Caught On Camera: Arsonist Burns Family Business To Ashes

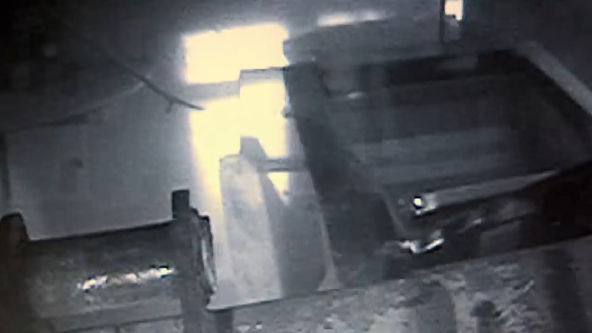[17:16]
Like this brazen gang which took robbery on the high street to a whole new level.
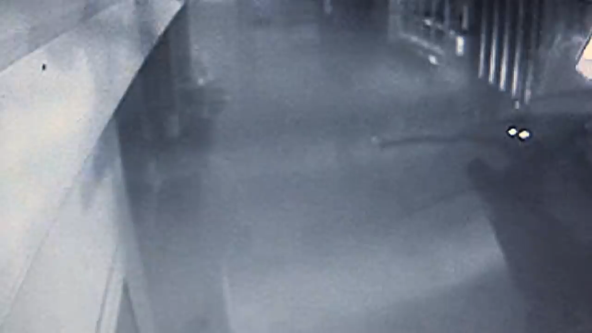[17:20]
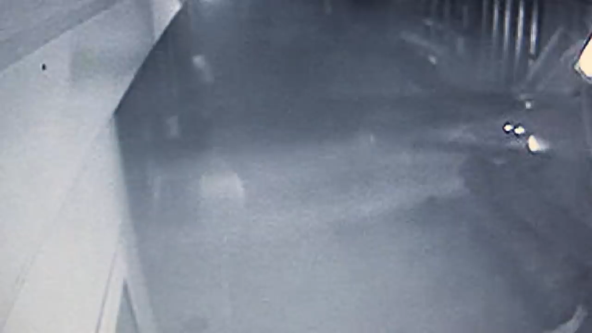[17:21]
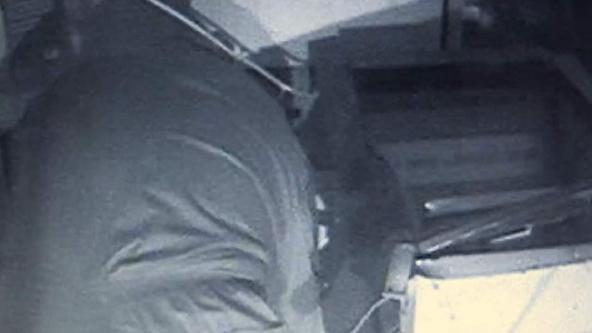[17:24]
This lot used a bulldozer and they got away with £34,000, as well as the cash machine.
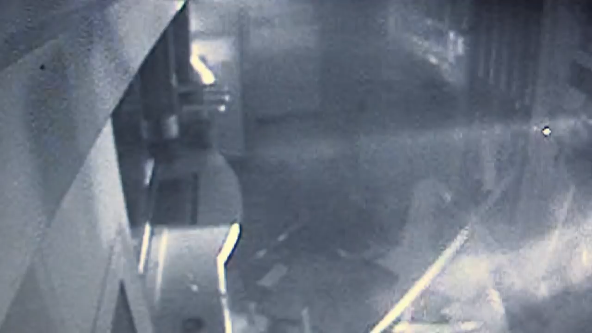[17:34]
Another gang caught on camera in Hampshire used even more extreme tactics.